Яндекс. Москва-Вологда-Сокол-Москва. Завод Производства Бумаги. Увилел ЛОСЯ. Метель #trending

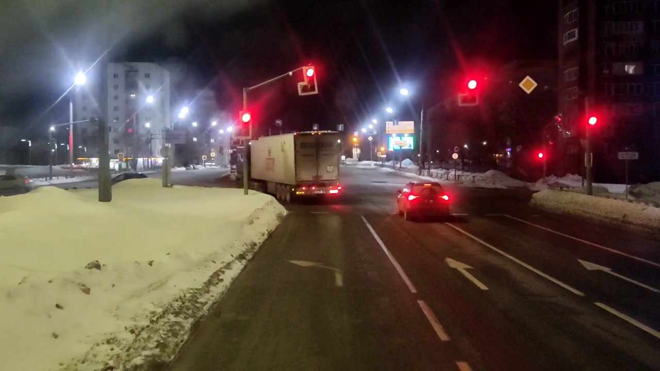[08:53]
Ярославль. Верните налево. Ну, пока что ничего необычного, ничего старинного.
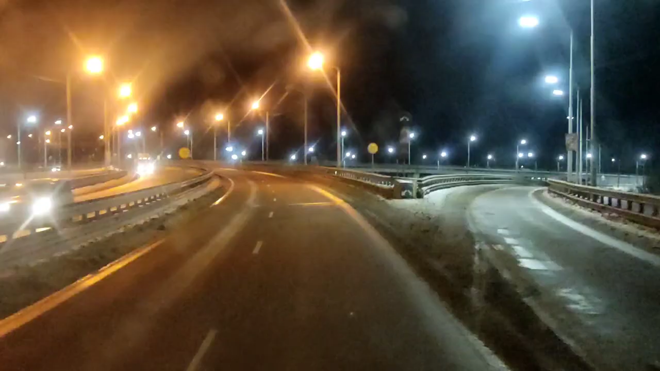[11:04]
Заезжаем на мост, будем переезжать река Волга в Ярославле.
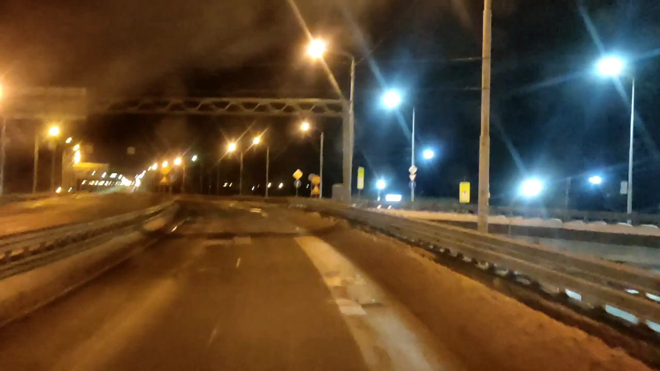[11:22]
Конечно, ночью ее не будет видно. Но по мосту проедемся.
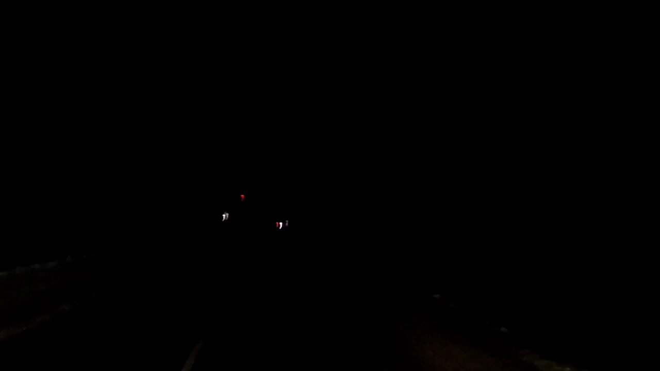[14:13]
Осталось 148 километров до точки назначения. Свет, конечно, не очень. Еду не спеша, 60 километров, 65, меня все обгоняют, ну и пусть летят,
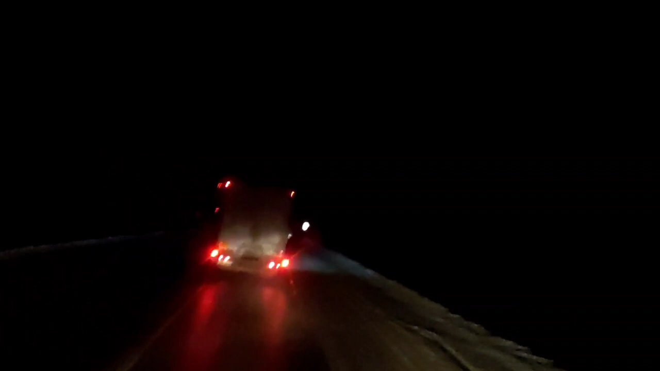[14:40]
я буду аккуратно, но уверенно ехать вперед. Так, время у нас 1:30 ночи. Сейчас только что проехал знак с надписью «Добро пожаловать в Великий Устюг». Это родина Деда Мороза.
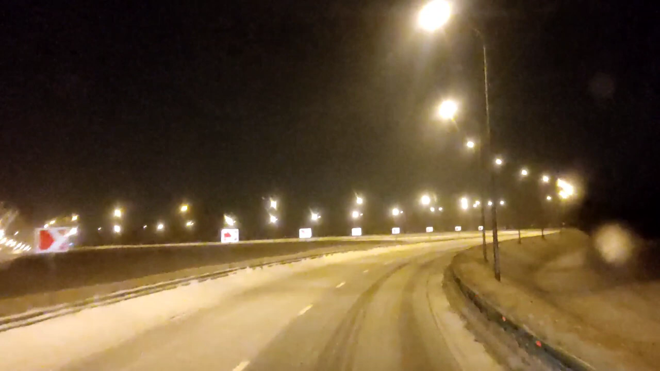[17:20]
Вологда начинается. Это развязка на Медвежьегорск, на Вологду. И все. Гололед, глянь, намело как конкретно. Блестит все.
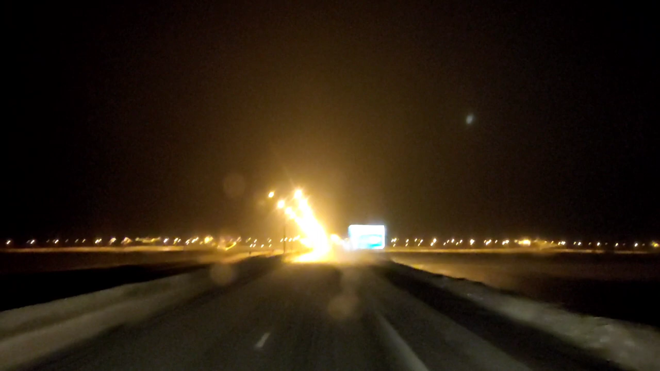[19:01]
еще одна развязка. Санкт-Петербург прямо, Архангельск прямо, Вологда направо, Можайская направо и какой-то Наробово тоже направо. А почему-то мне нужно ехать прямо. А я еду не в саму Вологду, не в центр города, а на окраину.
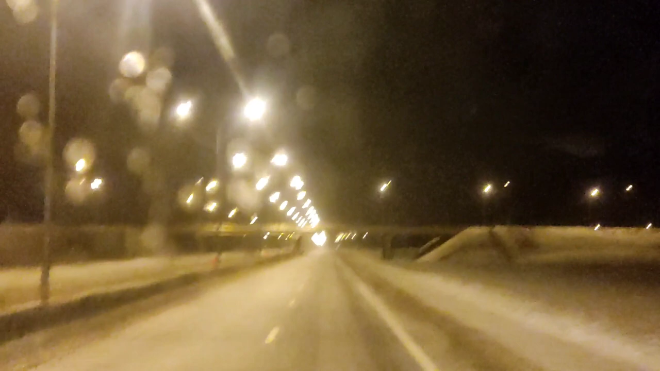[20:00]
Скользкая, машин нет, все спят. Мосты, мосты. Чтобы на базу, а? С все правильно еду. Конечно.